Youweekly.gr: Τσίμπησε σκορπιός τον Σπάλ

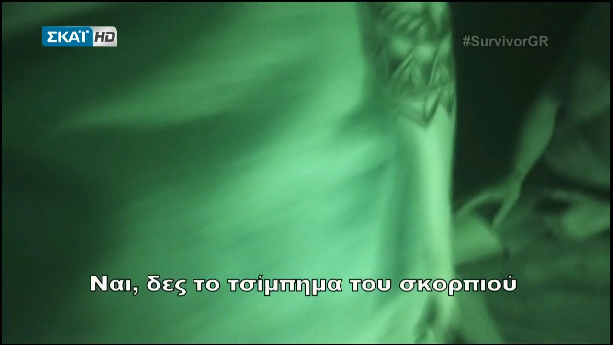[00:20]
Σαν κουνούπι είναι. Σαν κουνούπι. Ναι. Φαίνεται και πολύ. Πλατασίγουμα είναι σαν 100 κουνούπι.